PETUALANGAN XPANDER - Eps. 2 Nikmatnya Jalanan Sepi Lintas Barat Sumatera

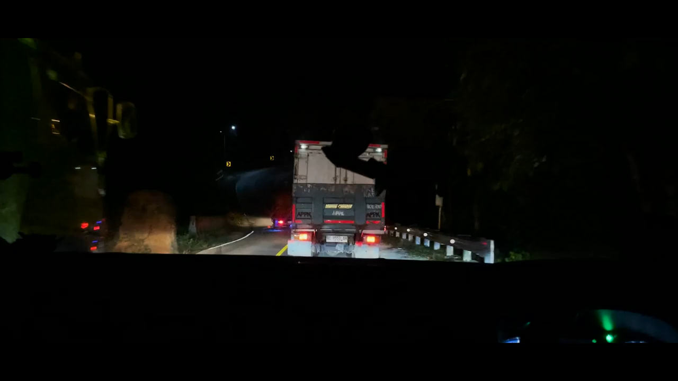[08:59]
Taman Nasional Bukit Barisan yang ada di lintas barat jalur menuju Kota Lampung. Sekarang sekitar jam 9-an, teman-teman.
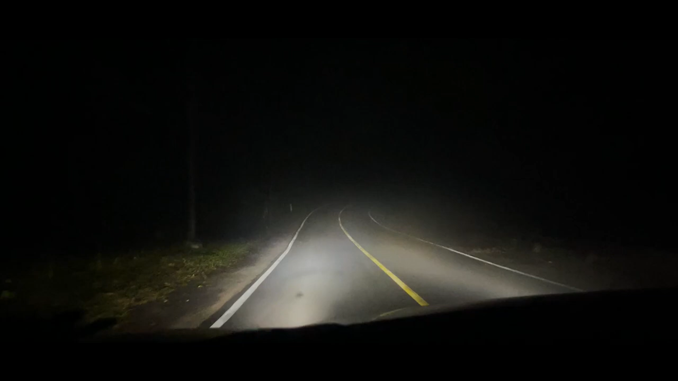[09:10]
Nah, untuk jalannya di sini tak ada lampu sedikit pun ya, teman-teman. Untuk sinyal kadang hilang-hilang timbul, teman-teman.
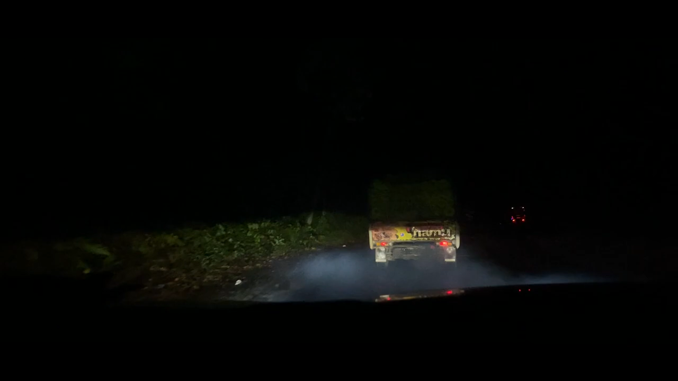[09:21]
Untuk jalannya dia mendaki, menurun dan berbelok-belok, teman-teman.
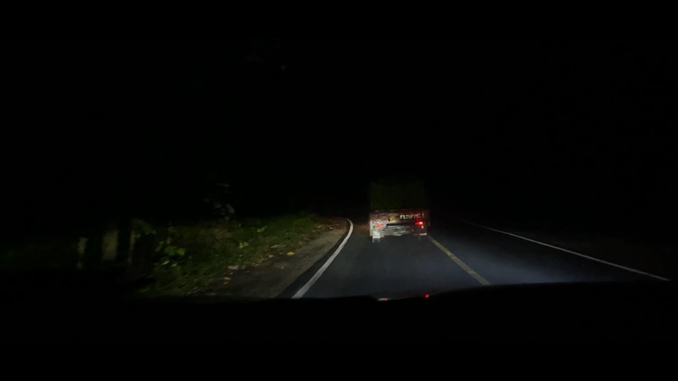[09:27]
Dan juga teman-teman kalau jalan malam sebaiknya konvoi kayak kita gini, teman-teman.